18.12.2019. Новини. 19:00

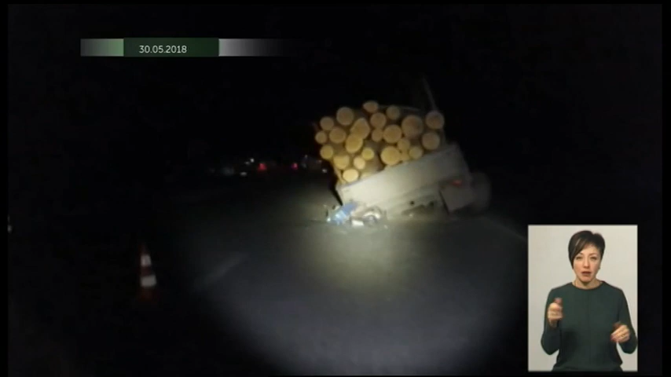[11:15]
Колишній чиновник на службовому авто в'їхав у лісовоз. Загинули двоє людей, четверо травмувалися.